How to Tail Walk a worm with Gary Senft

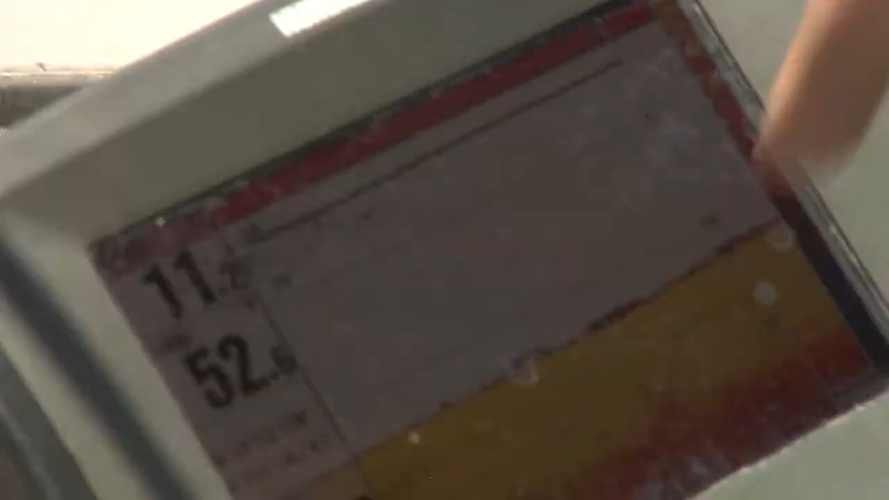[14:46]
could be a real small fish right there but soon as a big one comes on I'll let you know
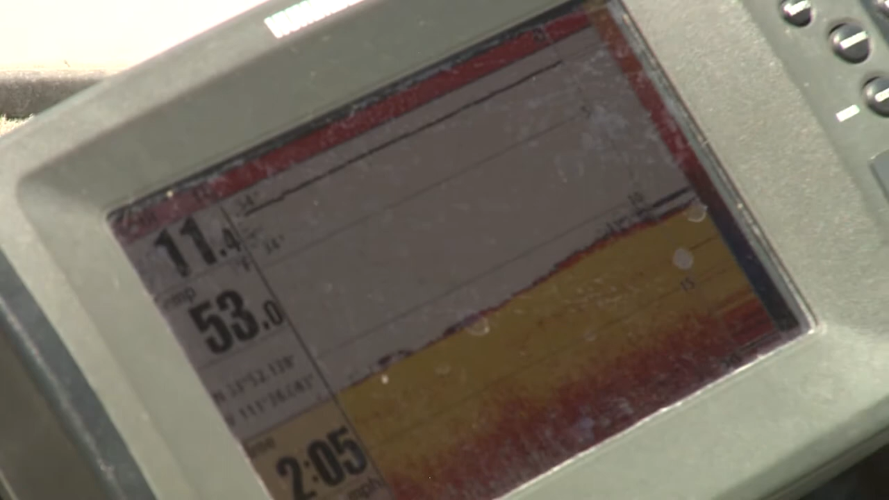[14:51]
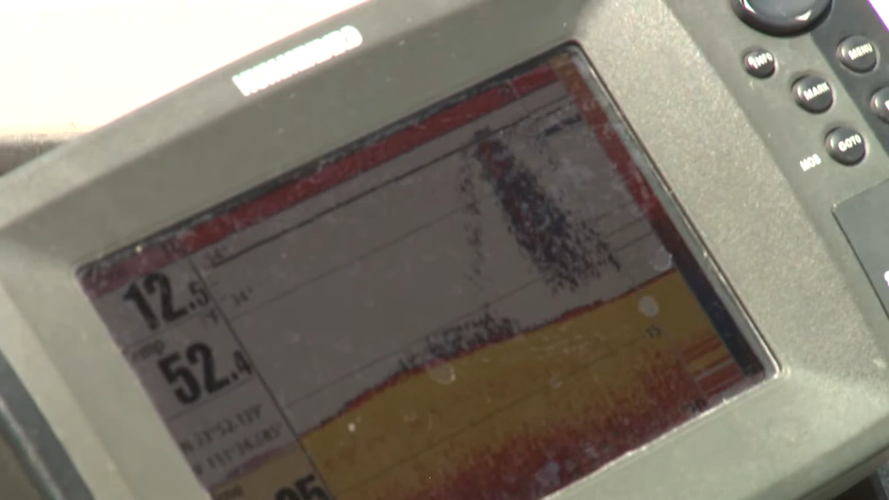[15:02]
now there's shad that's a group of shad right there and there's always fish close to shad oh hang on a minute I got one hold on